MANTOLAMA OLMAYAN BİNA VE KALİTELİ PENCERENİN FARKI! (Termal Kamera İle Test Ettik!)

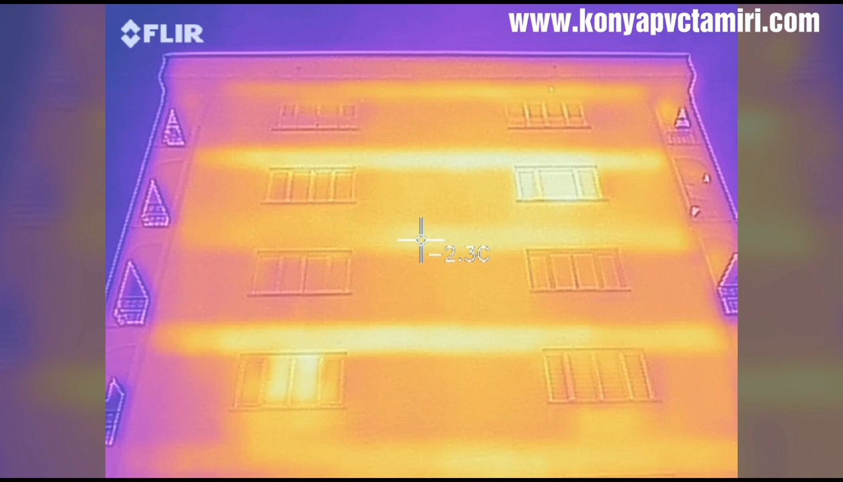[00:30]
Yavaş yavaş şöyle gelelim. Gördüğünüz gibi bizim evdeki camlar böyle eksi iki derece.
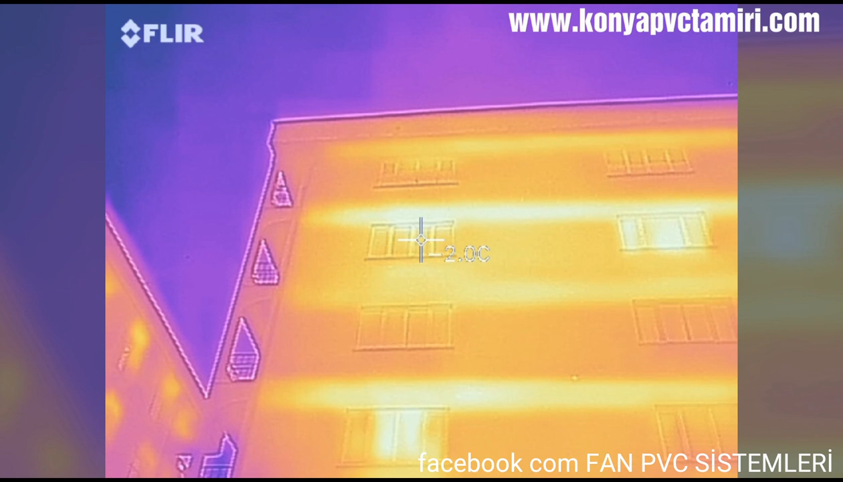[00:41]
Şimdi yan komşumuzun evine bakalım. O da sıfır derece civarlarında gördüğünüz gibi yani bir iki derece daha böyle ısı kaçağı olduğunu gösteriyor. Yani burada kaliteli doğramanın kaliteli camın ne kadar önemli olduğunu gösteriyor. Bu arada mantolama olmayan binanın farkı da ortaya çıkmış oluyor.
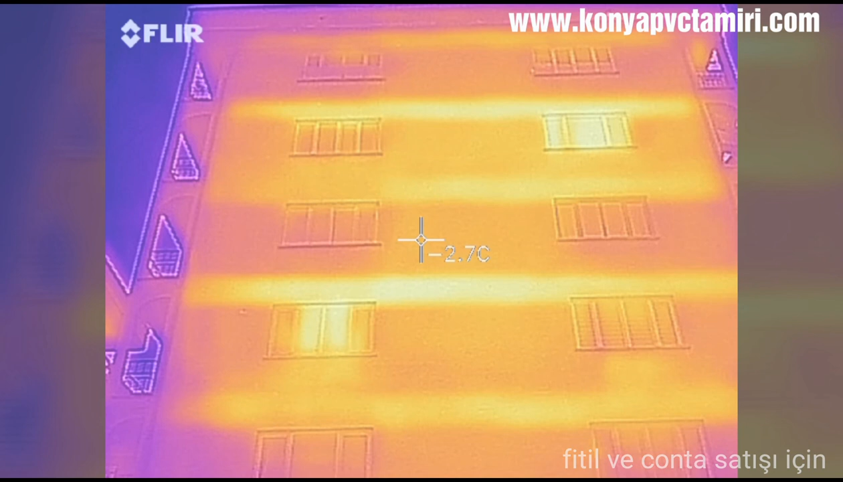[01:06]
On screen: spot -2.7°C
Gördüğünüz gibi o betonların olduğu yerde hep böyle ısı köprüleri var. Dışarıya ısı kaçışı var. Bu da bizim komşu bina. Burada mantolama var. Gerçekten bariz fark ortada. Tabii pencereler kötü. Pencereler kötü.
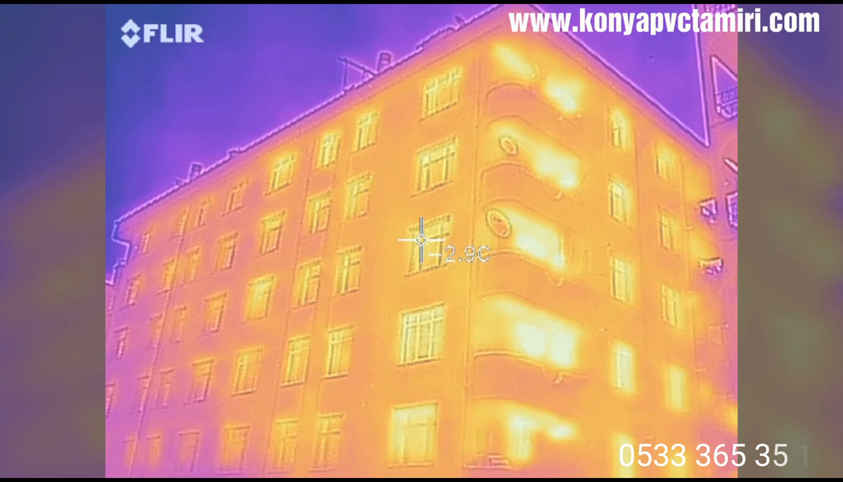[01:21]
Tabii bu işlem şeyle de alakalı. Yani bazı pencerelerdeki odalar yanmıyor. Yanıyor. Bunun gibi durumlar da alakalı.
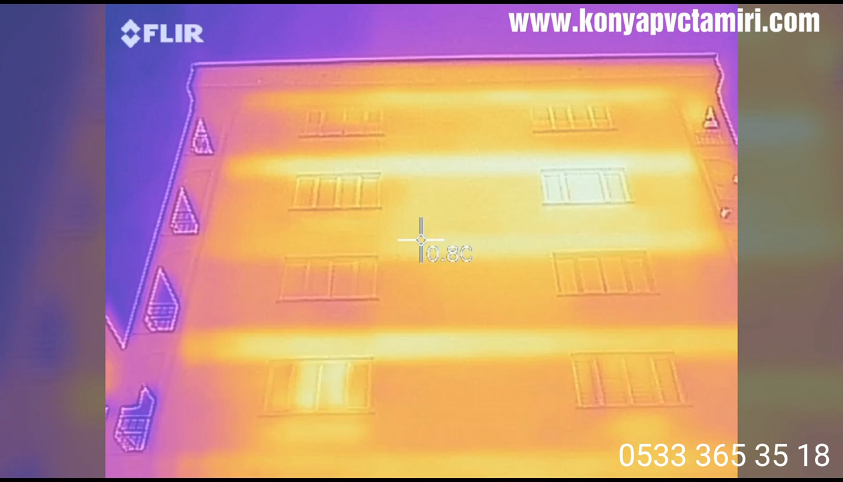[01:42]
Yani biz kendi odamızdaki ısıyı biliyoruz. Komşumuzdaki ısıyı biliyoruz. O yüzden emin konuşuyoruz. Yani şu alttaki pencerede ısı kaçağı olmaması şeyi göstermiyor.
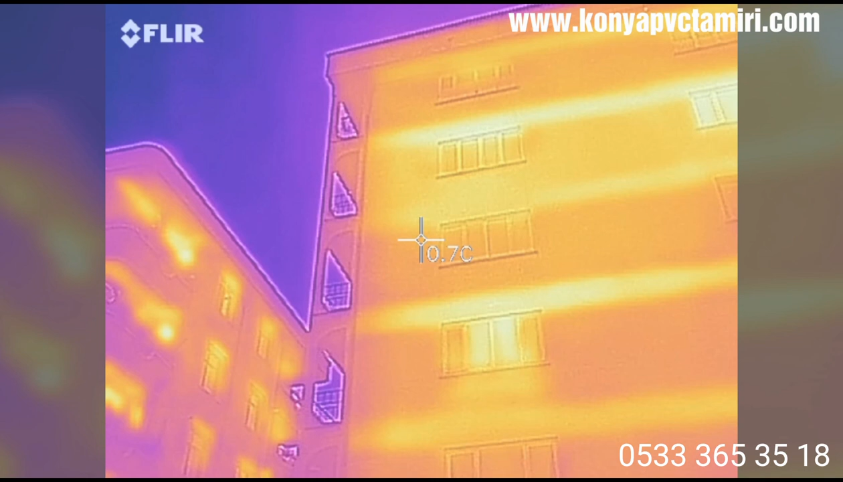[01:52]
Buradaki pencerenin kaliteli olduğunu göstermiyor. Ama mesela onun altındaki komşumuz şey oturuyor.
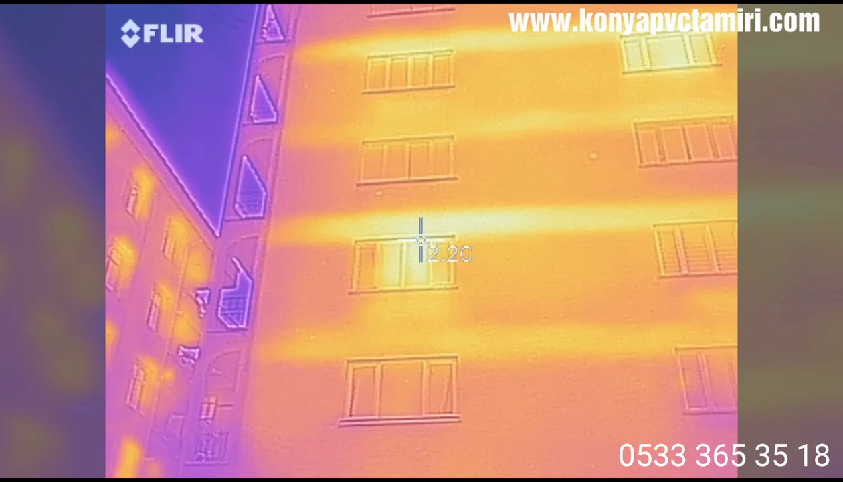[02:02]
Eminim bundan. Salonunda oturuyor. Burada daha yüksek bir ısı geçişi var. Bu noktada eminim yani.
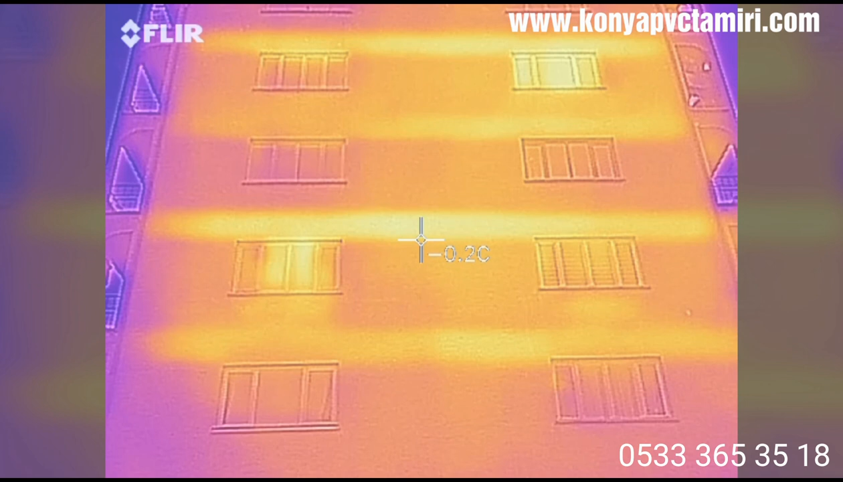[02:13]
On screen: spot -0.2°C
Tabii her böyle soğuk olan pencerede kaliteli anlamına gelmiyor. Sıcak olan pencere kötü anlamına geliyor. Yani şu pencere gibi aynen kaliteli cam,